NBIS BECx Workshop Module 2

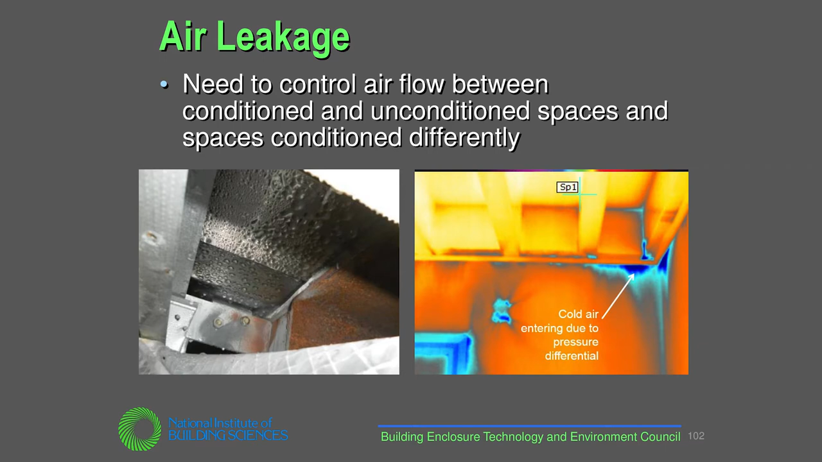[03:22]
as andrea mentioned a lot of what we look at are issues with building enclosures and a lot of times that might be a condensation related problem as you see there in the photo on the left air carries moisture so if we have in the winter time in a cold climate condition